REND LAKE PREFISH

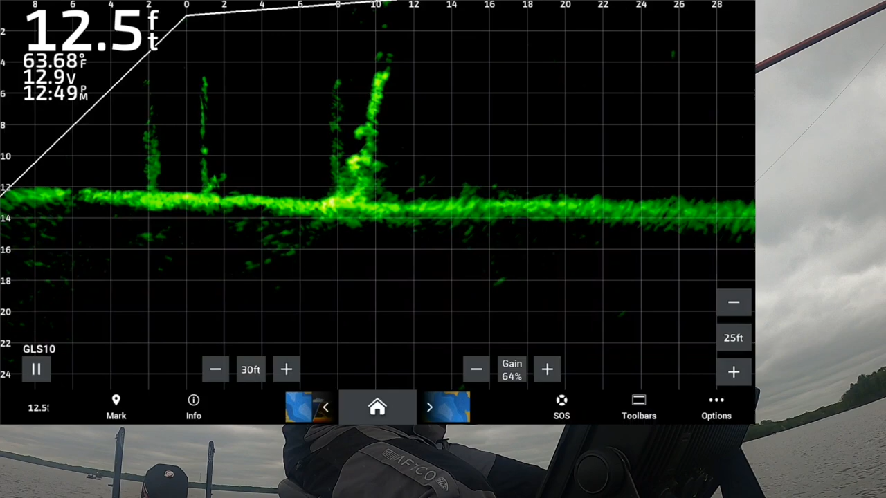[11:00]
On screen: depth 12.5 ft, water 63.68°F
sometimes it doesn't work out like you plan it there it is